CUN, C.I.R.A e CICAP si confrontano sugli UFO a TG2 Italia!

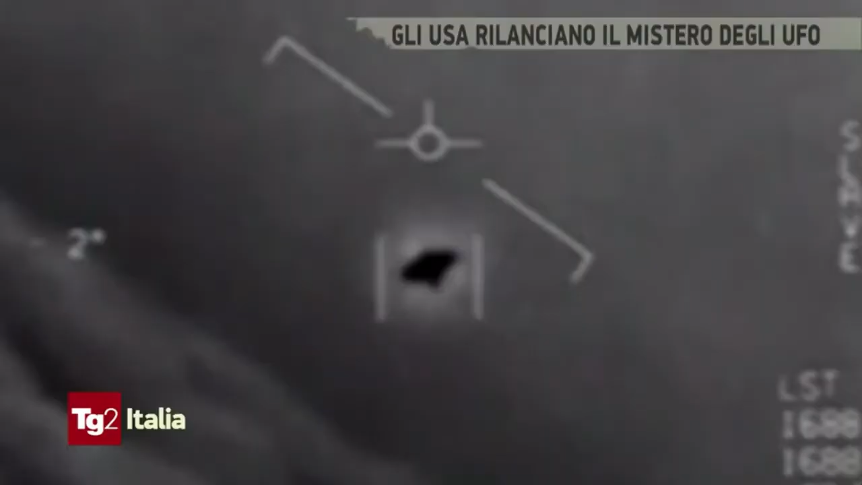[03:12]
l'ignoto e rompe nel quotidiano la scorsa estate addetti della marina degli Stati Uniti firmano degli UAP fenomeni aerei non identificati
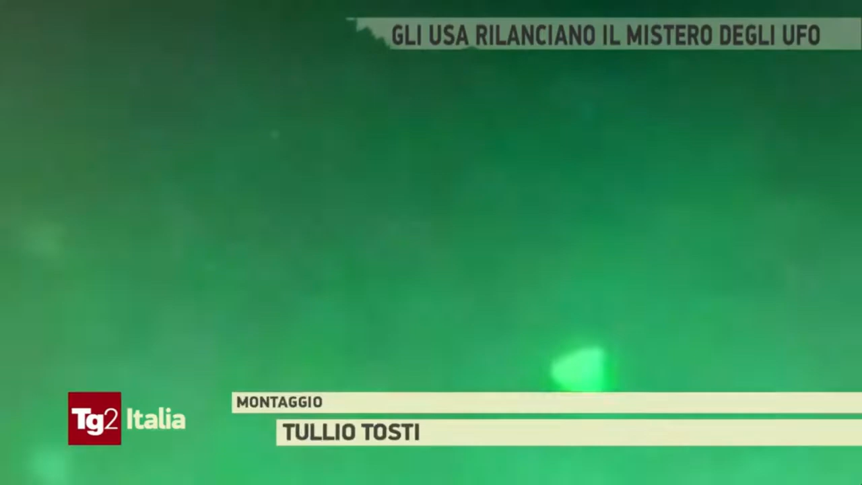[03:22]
oggetti in volo fra le nuvole o che si muovono
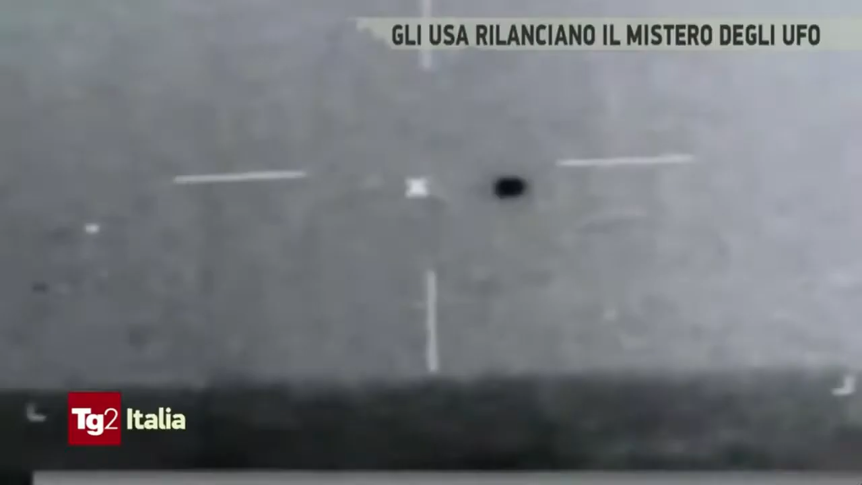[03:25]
immersi in acqua di cui non conosciamo la natura
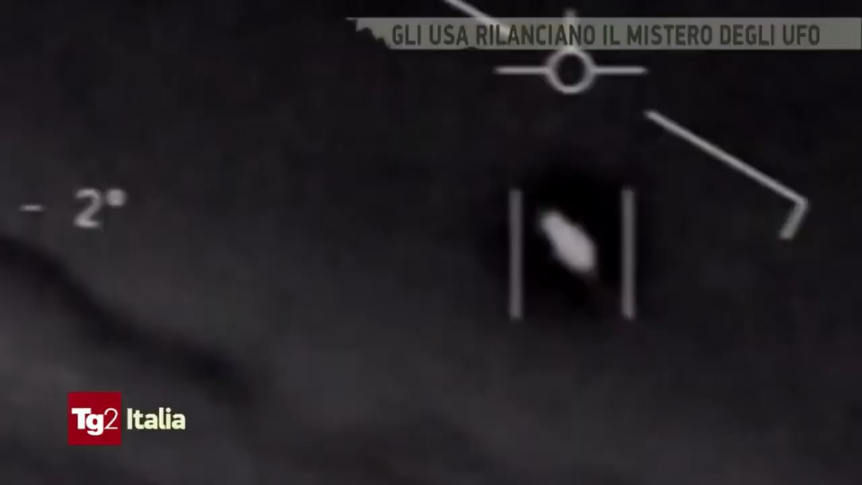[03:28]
la cosa straordinaria l'ufficializzazione di enti governativi americani per la prima volta si ammette l'esistenza di UFO con immagini anticipate dal
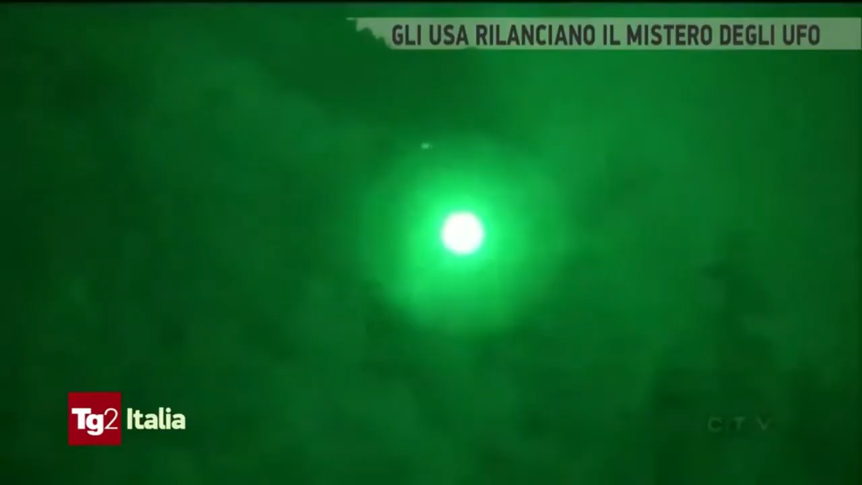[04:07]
80 in belgio filmato un UFO spettacolare